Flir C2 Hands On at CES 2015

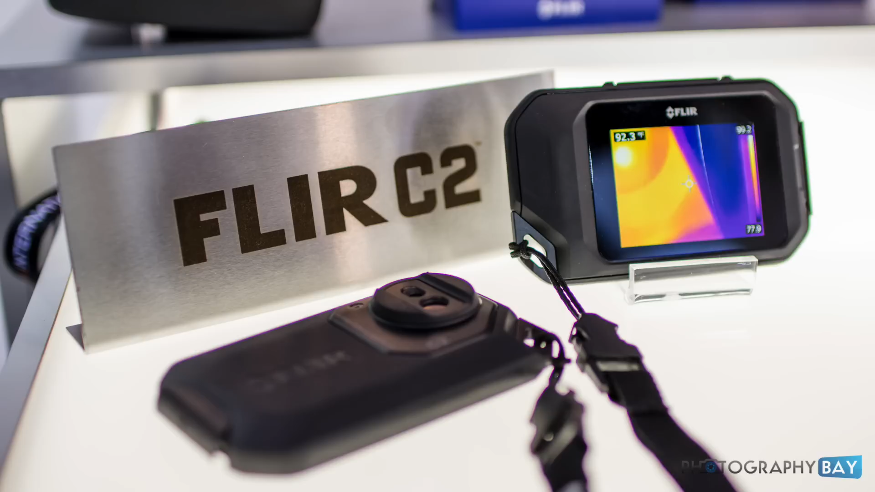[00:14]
So this is the FLIR C2 camera which is a full-featured thermal imager in a pocket portable size.
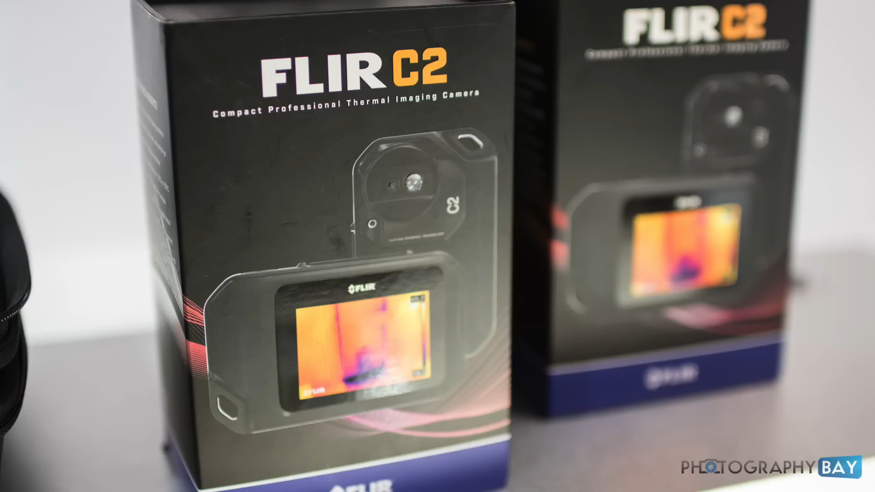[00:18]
First time FLIR first or actually any company to put a
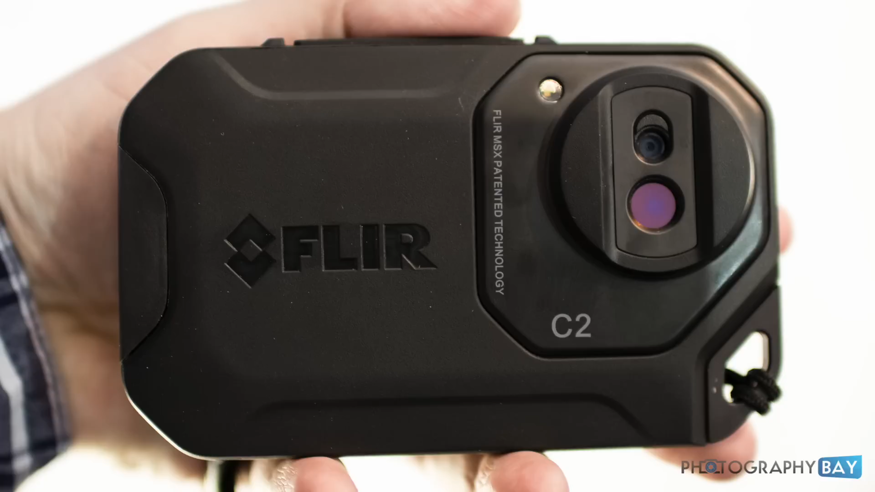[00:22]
full-featured thermal imager in this type of footprint. So basically what we have is a 3-inch touch screen.
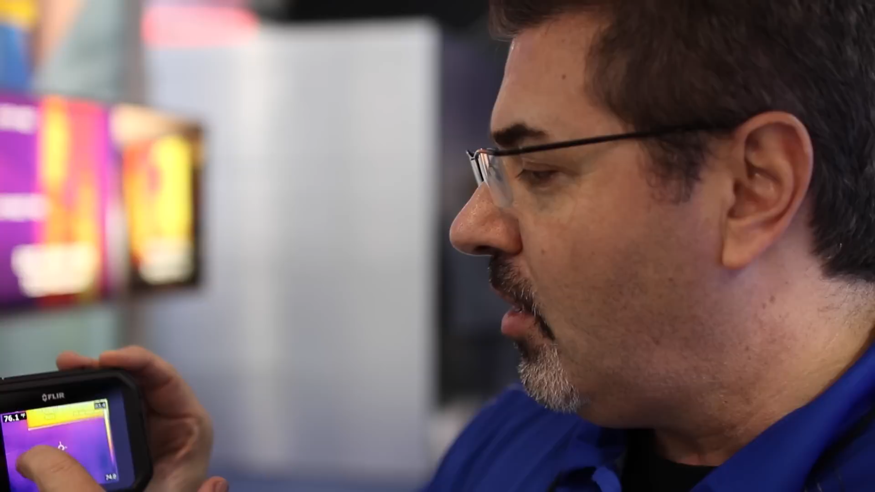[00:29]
You have the ability to go in and change your palettes
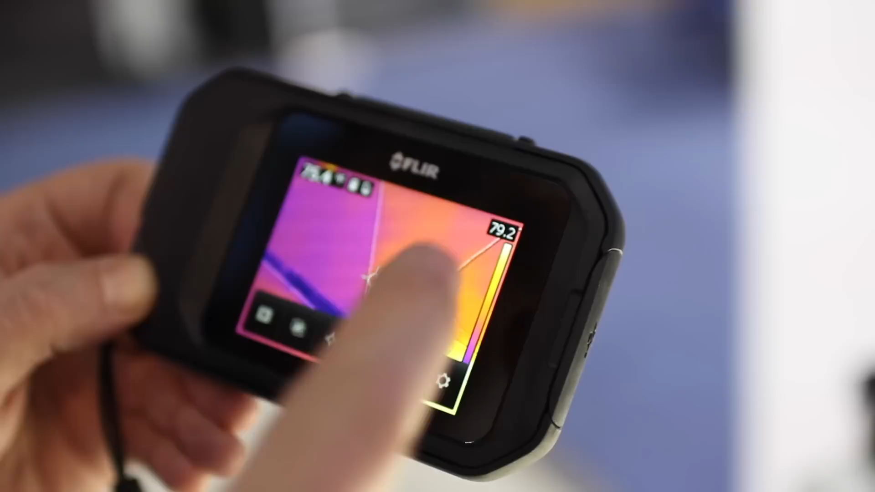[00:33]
just like you do on any of our full-featured cameras.
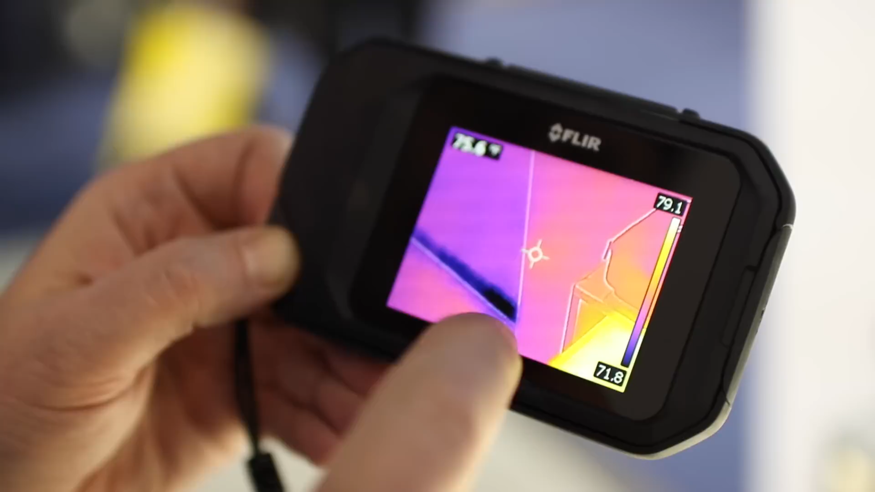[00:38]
You have the ability to quickly pull the
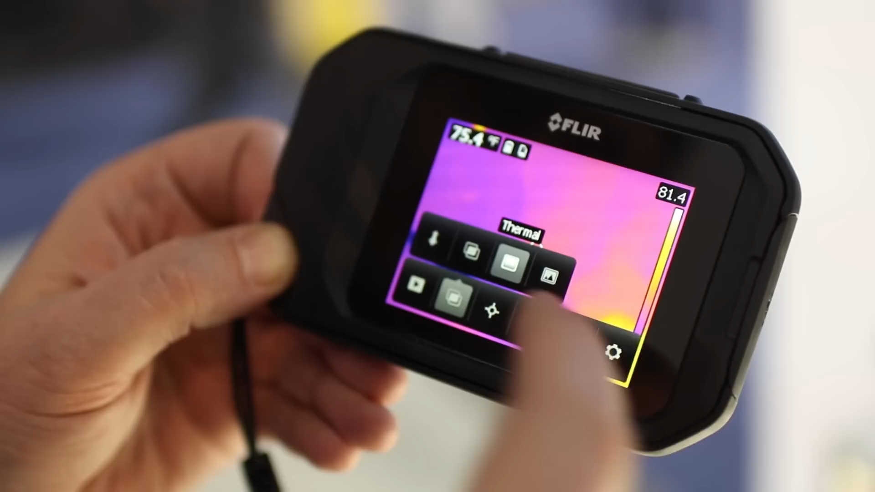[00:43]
trigger and at that point you're capturing thermal imager and a visual image at the exact same time.
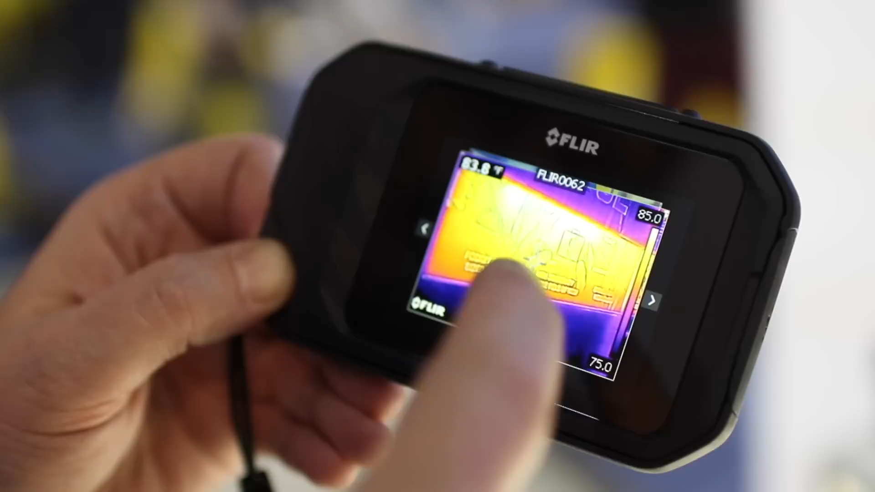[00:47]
So you can go in afterwards and look at your image.
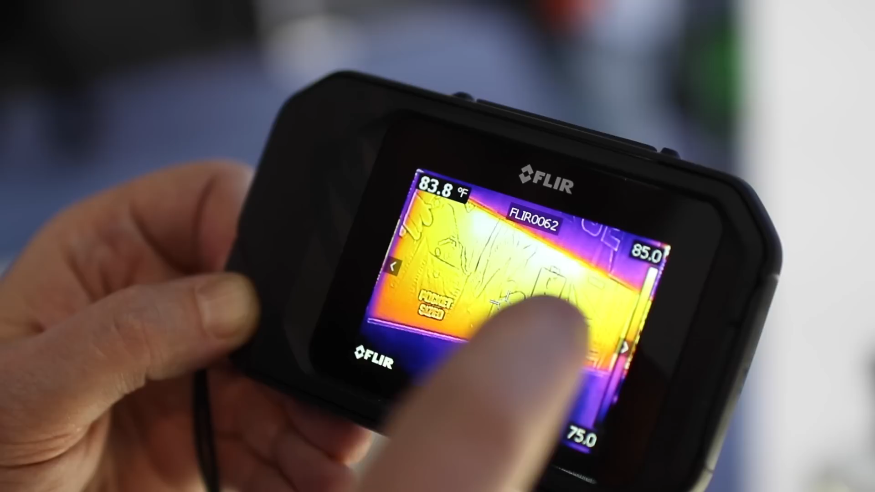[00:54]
On screen: spot 83.8°F
You can swipe and see the thermal image. You can also scan back and forth.
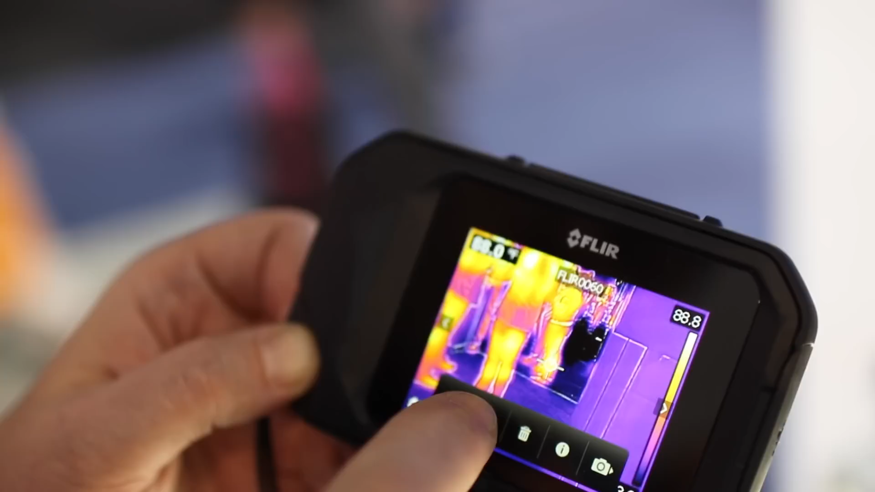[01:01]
Basically what we have here is we also have the FLIR patented MSX technology and what that is is it takes the thermal image, it takes the visual image, it takes the edge of the visual image and it augments it with the thermal image.
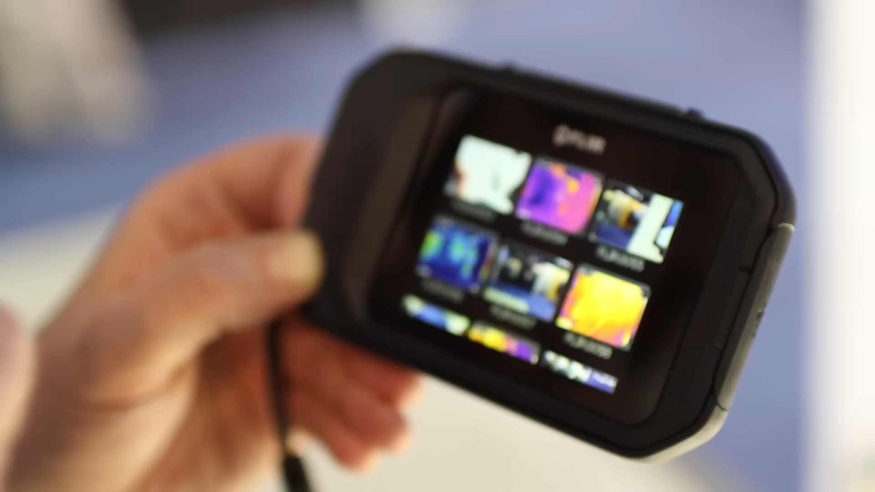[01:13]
And basically what that does is it helps you target and locate exactly what you're looking at.
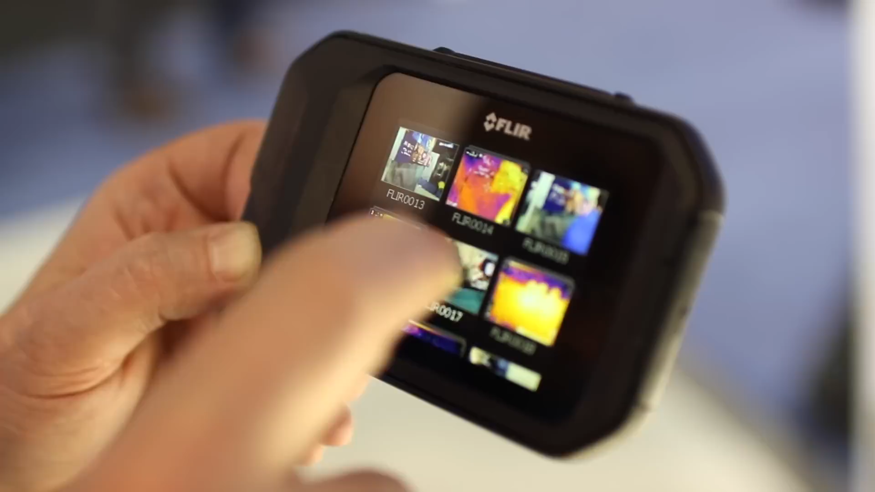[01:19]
So if you look at traditional thermal imaging, if I take that technology off,
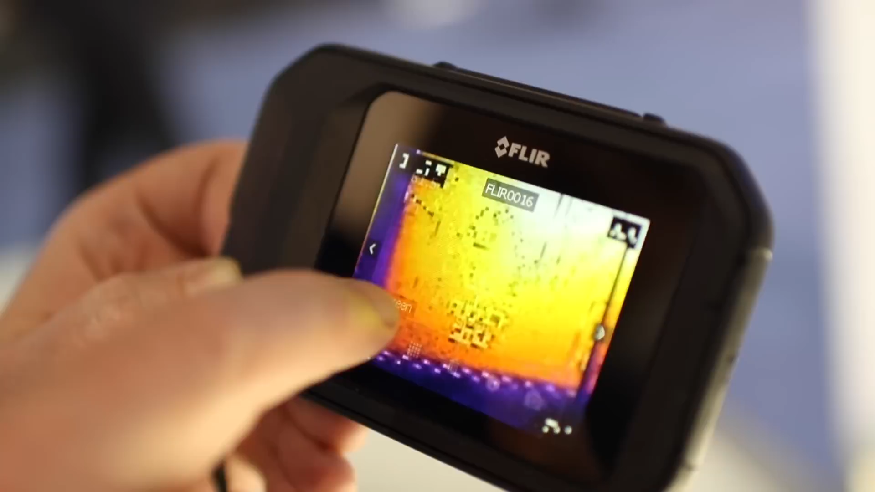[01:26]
what you're seeing is just physically the heat, the heat signature of what's going on.
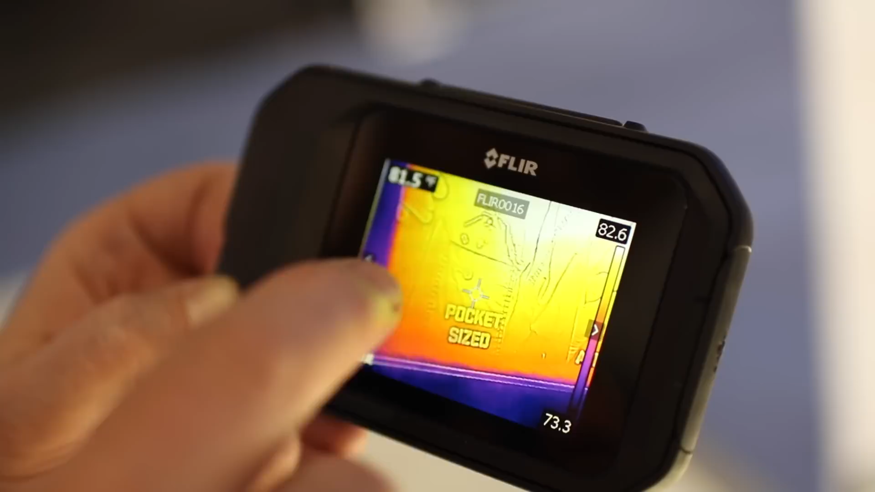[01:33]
On screen: spot 81.5°F
What the augmented picture is allowing you to do is to actually see and read and identify things on that wall or wherever you're targeting.